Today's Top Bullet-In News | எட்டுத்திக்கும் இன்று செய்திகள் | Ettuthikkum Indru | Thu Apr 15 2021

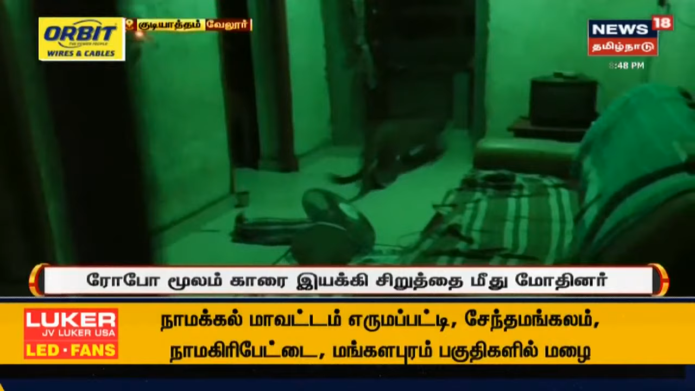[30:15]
நள்ளிரவில் வீட்டிற்குள் புகுந்த சிறுத்தையை பல மணி நேரமாக போராடி வனத்துறையினர் மீட்டதால் பொதுமக்கள் நிம்மதியடைந்தனர்.